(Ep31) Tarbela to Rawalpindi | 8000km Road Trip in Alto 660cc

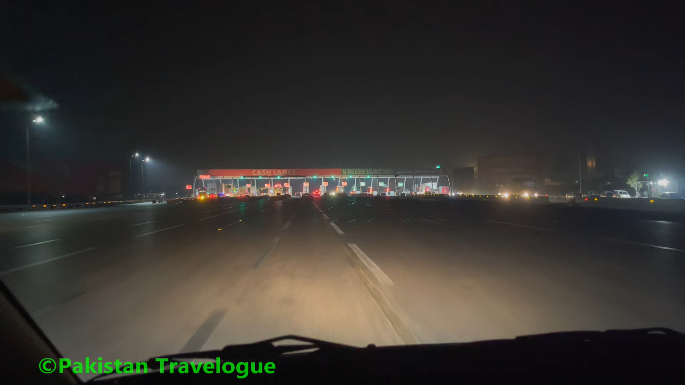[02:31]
11.49 और इसलमाबाद पहुंच चुके हैं बोग पर इसलमाबाद वाला है
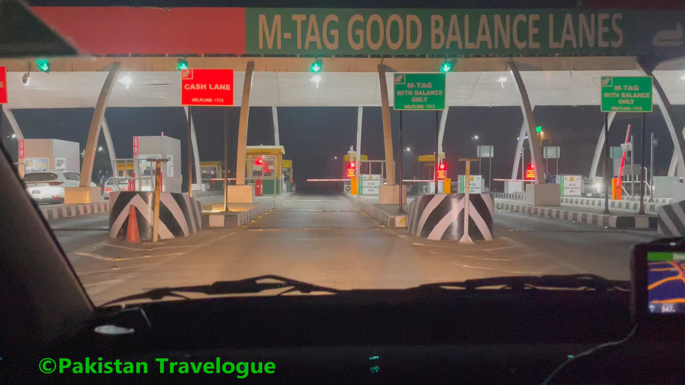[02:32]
यह जी इसलमाबाद अजिए उन्चे उन्चे यह उन्हों बना दी है नाइन्टी रुपीज तोल यह बढ़ गया है हमारा डिड़क्ट कुआ है
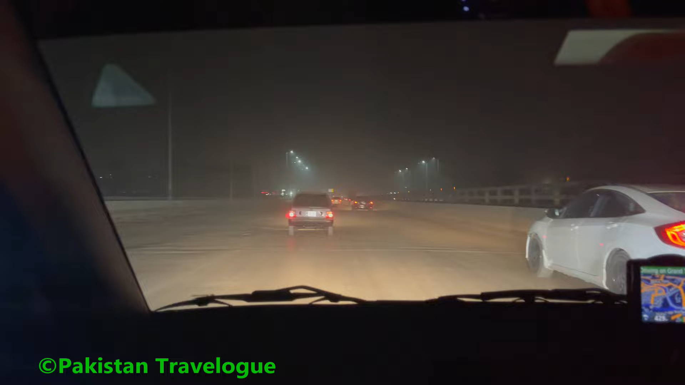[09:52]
गुलाँада तो पेली हैं कि वी तो पारेहं मैं नीरा को पुछना हो थे इ सिर्णा के lunar के लिपू है तो पारे से δॉस्तोर से पूछना है है यह पौन सा रास्ता इड़्यार मैं? यहुसे हाला जो लिखा हुआ है, यह आपको कश्मीर लेकर जाएगा, यहहाँ से होता हुआ, कहुनटा से होता हुआ,
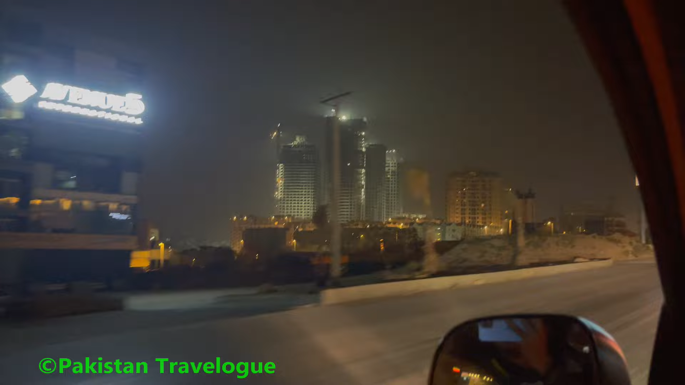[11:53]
ना बीडिंग्स की बड़ी बन रही है वो अपना लिगनम कितना चोटा लगता है इसके बराबर में यह देखें जिसके उपर यह काम हो रहा है यह दियर जे का गेट आगया वाव
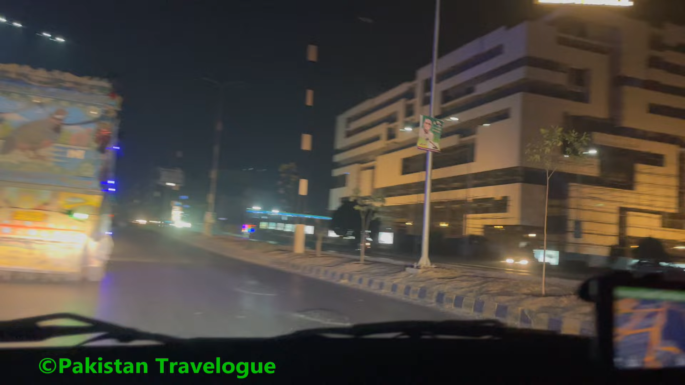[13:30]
जेटा मॉल बन गिया देखें राइट पर जेटा मॉल बन गया यह ज़या है वाव पीसो आगिया अब होज़े है 1246